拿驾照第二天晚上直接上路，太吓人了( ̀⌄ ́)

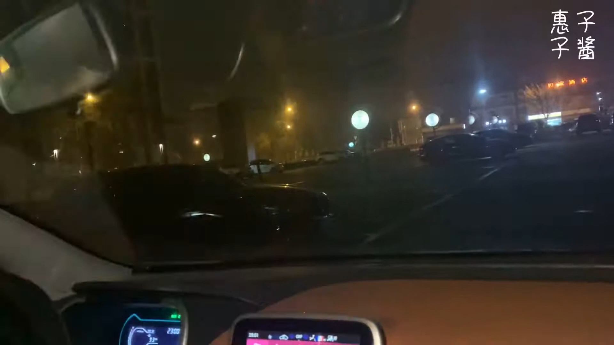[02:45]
那个那个什么车把这灯关了不然真的他们是夜间行车不能开着里面的灯果然是真的看不清坐里面的散光太吓人了太吓人了